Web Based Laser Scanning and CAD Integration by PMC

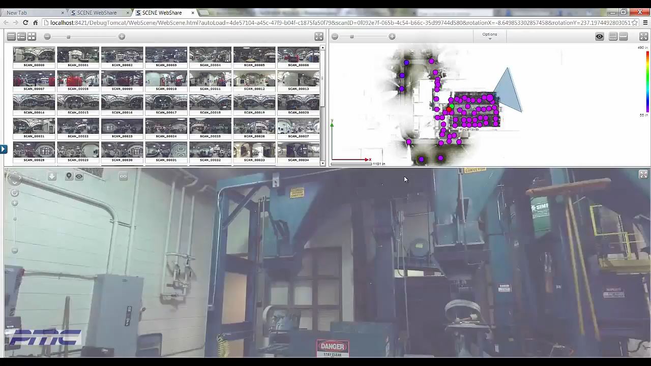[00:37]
The browser interface is also easy to use and presents vivid views of the data from each scanner location, which are represented visually by the white circles.
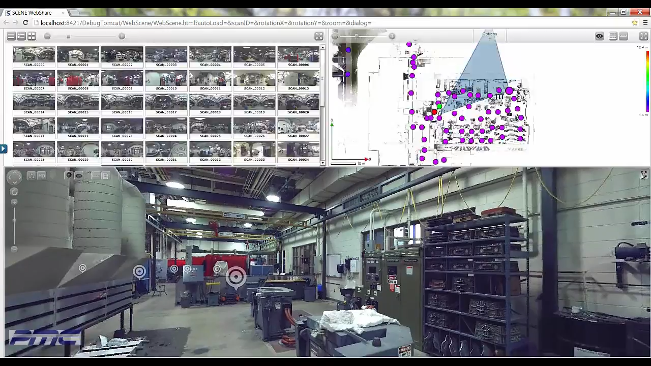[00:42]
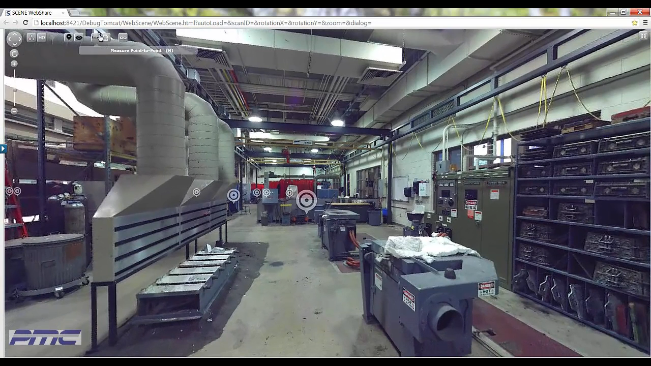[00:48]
Items displayed can be measured easily. You can also view the measurement properties to better understand the distance along each axis.
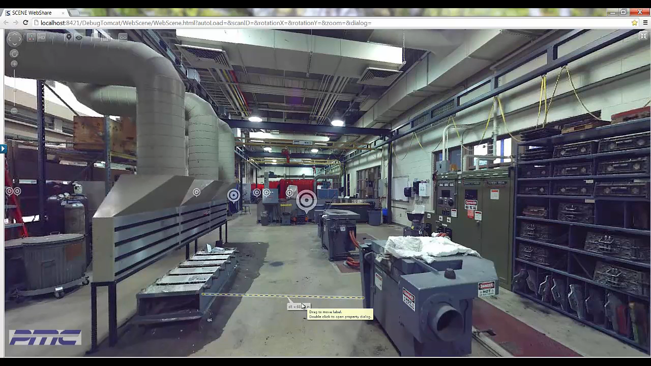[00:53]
Additional hotspots allow you to navigate to different scanner locations to further explore the facility.
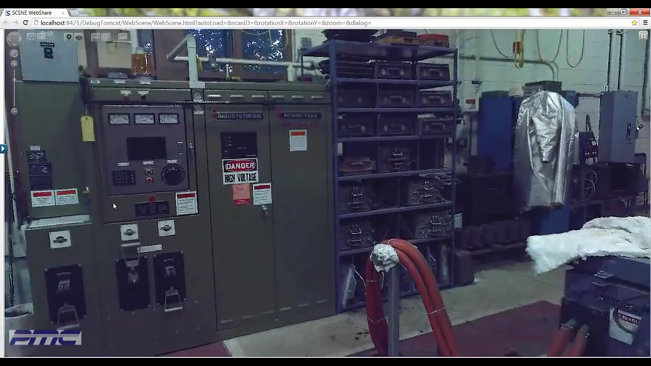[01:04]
Information also available is a simple plan view, which was created from the point cloud data.
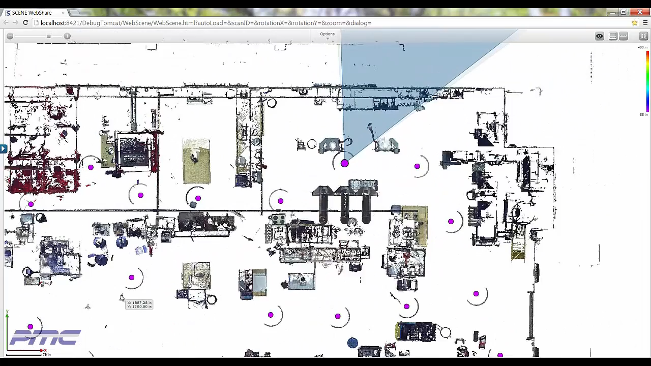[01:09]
In this simple plan view, you can gather information such as area, in addition to distance and length measurements. This interface is the simplest form for viewing laser scan data, and only requires an internet browser.